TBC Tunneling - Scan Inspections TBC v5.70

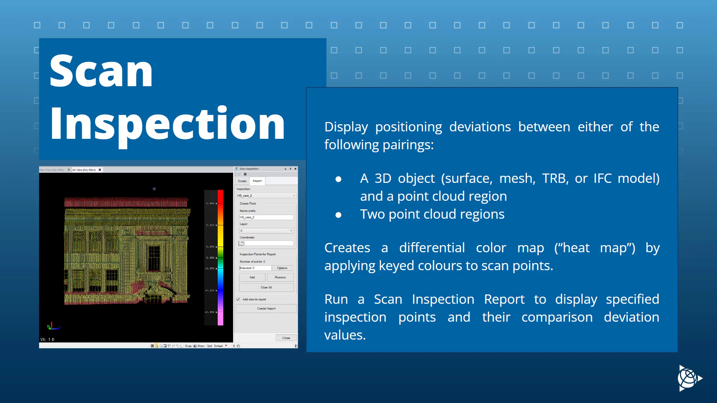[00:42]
positional deviations between the two selected objects in a variety of formats by applying heat colors to the scan points. You can view the color map in Graphic View and you can run a scan inspection report showing specified inspection points and the comparison deviation values. This tutorial will first cover how to create a scan inspection between a 3D object and the point cloud region, then how to create a scan inspection report from that newly created scan inspection, and lastly I will cover how to create an inspection between two point cloud regions. So now that I've gone over what we will cover in this tutorial, we can now move on into TBC.
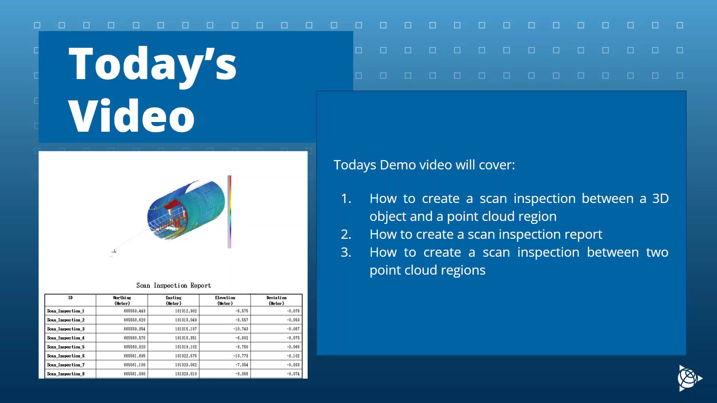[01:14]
Here in TBC I have a scanned project of a tunnel.
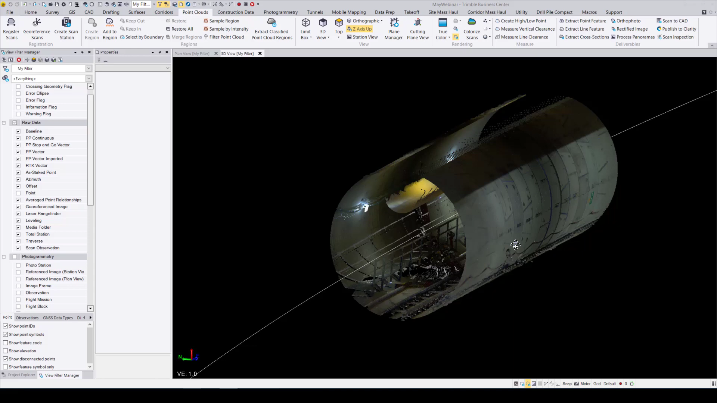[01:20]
What we're going to do is compare the scan of this tunnel
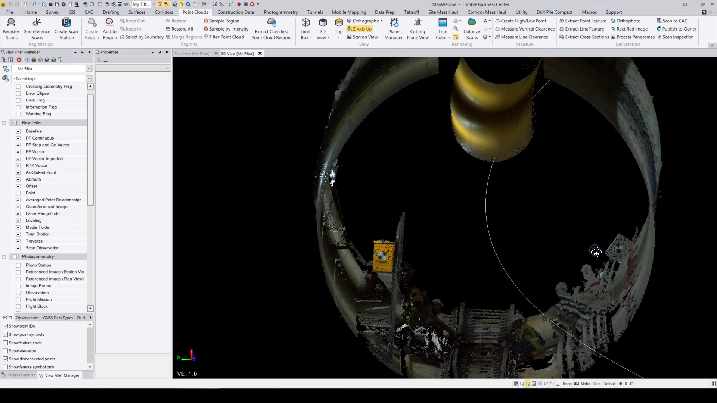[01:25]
to its design mesh to get an idea of the difference between the design and build of this tunnel.
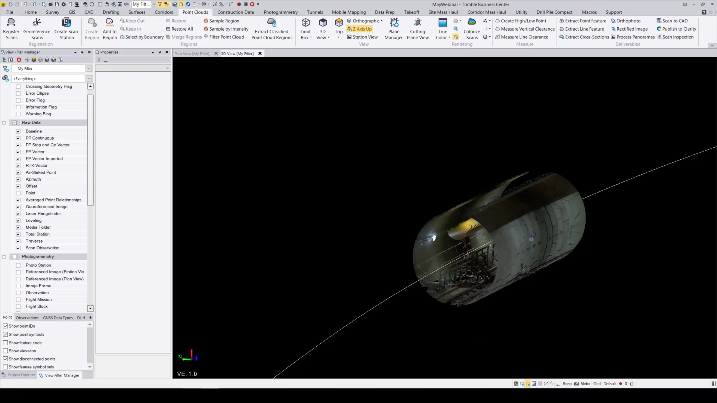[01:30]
So going into the view filter manager, I will toggle on the tunnels design mesh that was created around the alignment of the tunnel.
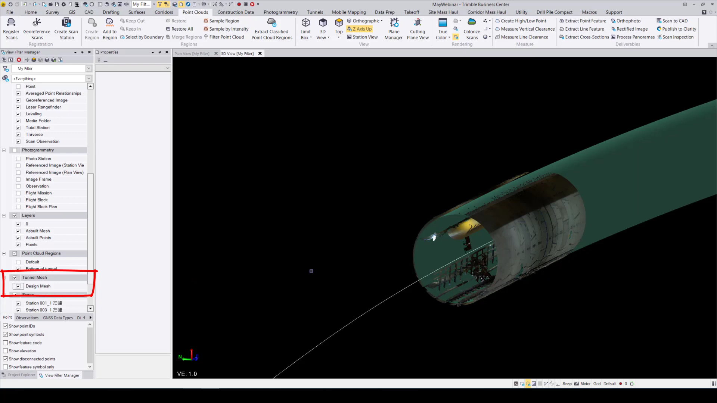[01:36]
Now that everything we want is toggled on in the view,
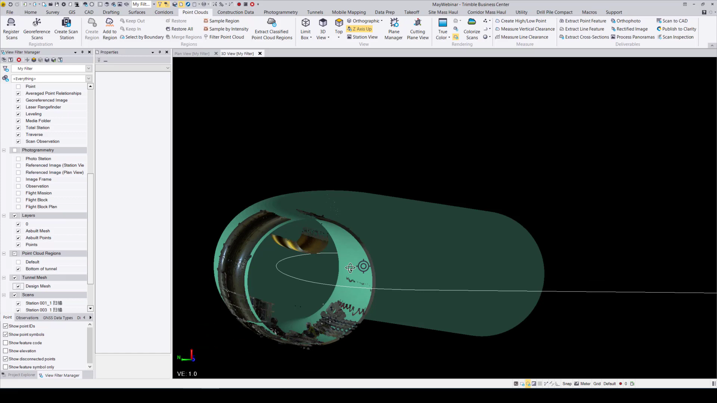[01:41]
we will go and open the scan inspection command. The scan inspection command is in the point clouds ribbon under the deliverables section.
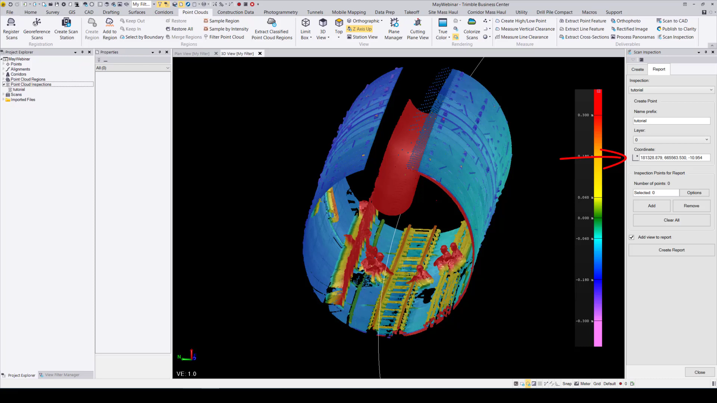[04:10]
Next, the name prefix window is what the prefix will be of any points you create in this tab. The coordinate pane is where you can create points to add to your inspection report. I will now go ahead and create a couple of points to add to the report.
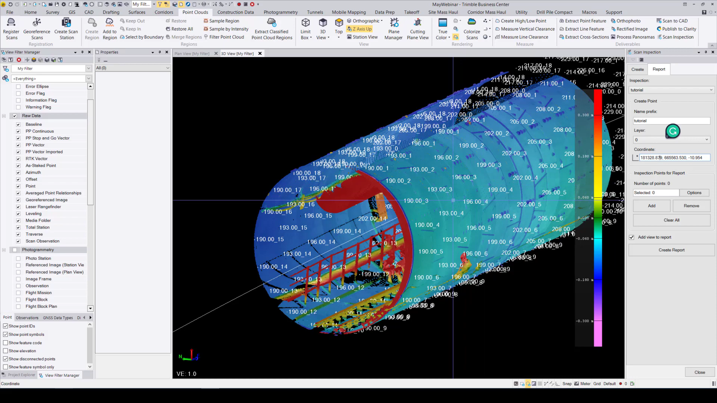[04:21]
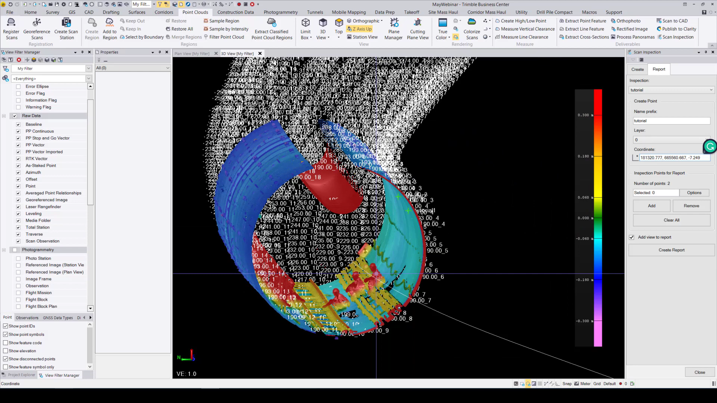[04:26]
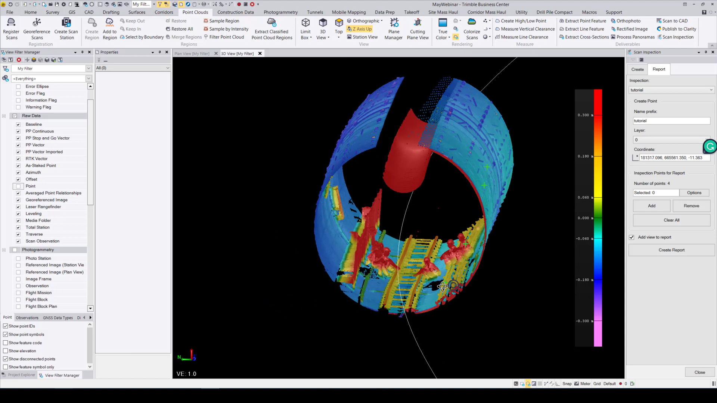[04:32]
So far, I have created four new points. The green symbols shown in the view here reflect that those points have been added to the report.
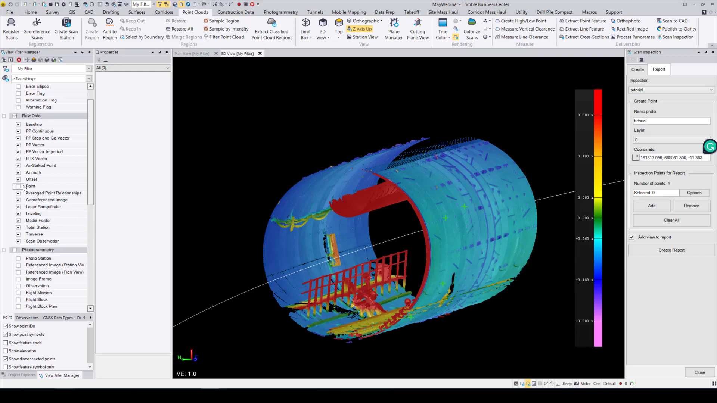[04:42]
If you would like to add pre-existing points to the report,
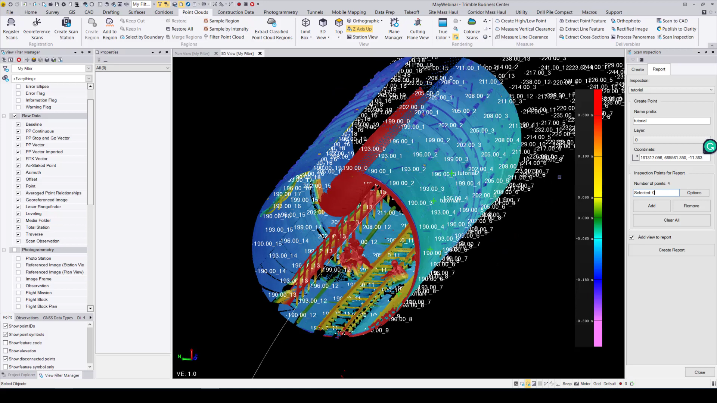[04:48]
you can do so by clicking into the selection box and selecting any other points.
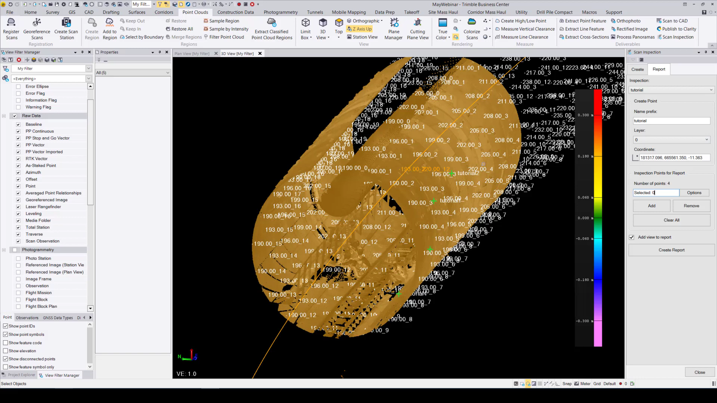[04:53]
Once you have made your selection, go ahead and press the add button. And once you press the add button, the green cross will be added to the point, reflecting that the point will be added to the report.